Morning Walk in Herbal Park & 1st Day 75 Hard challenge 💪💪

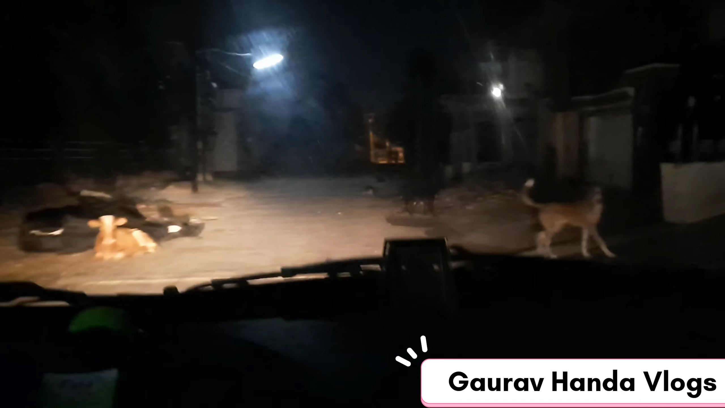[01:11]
چلیے نکلتے ہیں ہربل پارک کے لئے گاڑی سے جائیں گے ہربل پارک
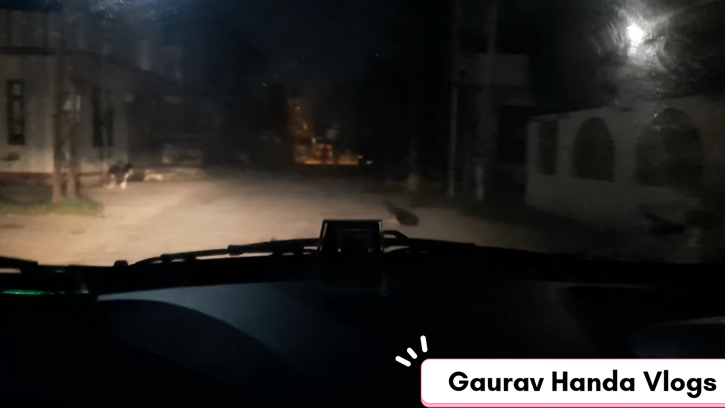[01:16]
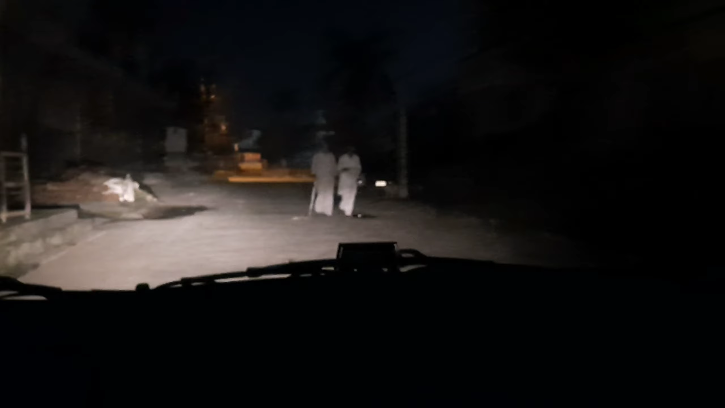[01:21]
ہم نکل چکے ہیں گائیز گھر سے اور یہ دیکھئے گلیوں میں کتنے سارے ڈوگز کھڑے ہیں
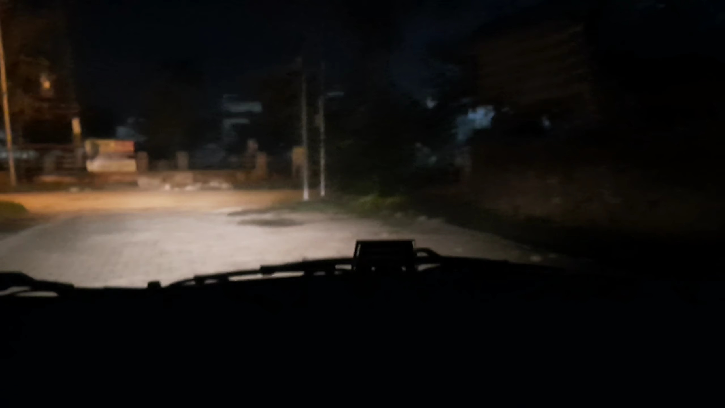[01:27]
اسی لئے مجھے پیدل ہربل پارک جانا تھوڑا سیف نہیں لگ رہا تھا اسی لئے ہم گاڑی سے جا رہے ہیں
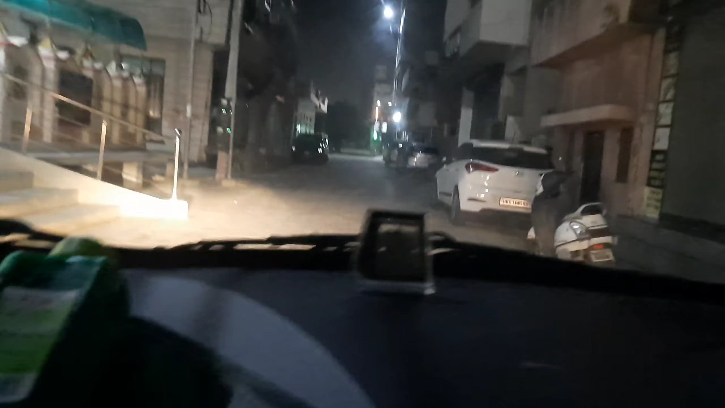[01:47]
اور یہ ہمارے سامنے لیفٹ سائٹ پر کھیڑا بابا کا مندر جائے کھیڑا بابا
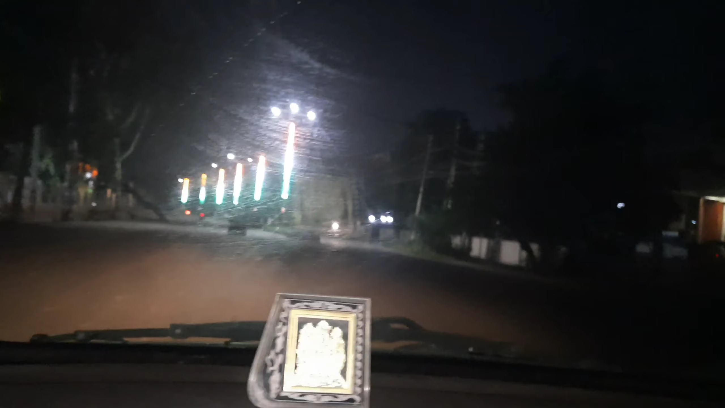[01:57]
اور یہ دیکھئے ہمارا پریم نگر والا مندر بھی اوپن ہو چکا ہے پانچ بجے جیسری رام جیسری شام لیے گائیز اب جلدی سے پہنچتے ہیں ہربل پارک اب تو پرگو کا شیرباد بھی لے لیا ہے